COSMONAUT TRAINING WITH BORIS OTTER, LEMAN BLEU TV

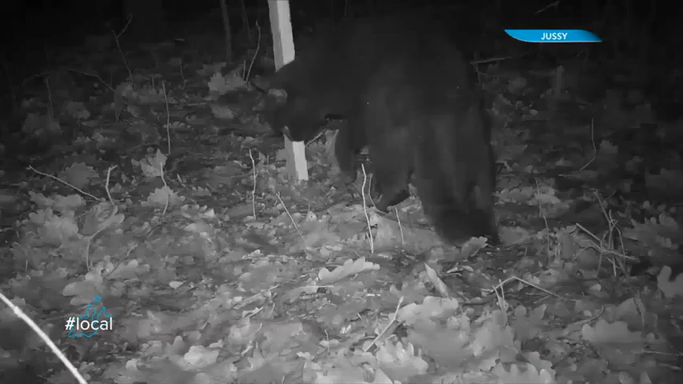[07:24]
Celle où on n'est encore pas complètement sûr, c'est celle des Jussies.
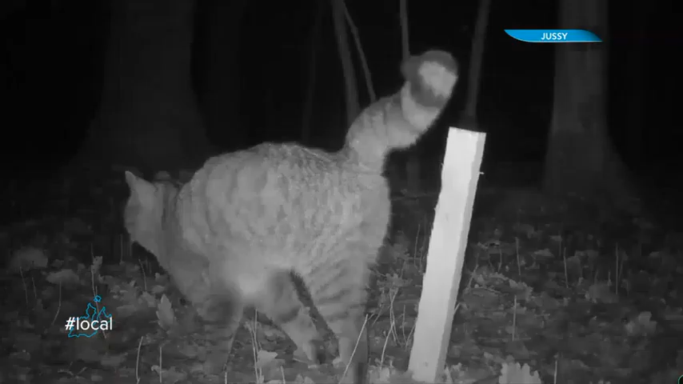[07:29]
L'an dernier, huit chats sauvages différents ont été repérés dans les bois de Satini. Pour les espèces courantes, ça nous sert surtout à voir où sont les densités,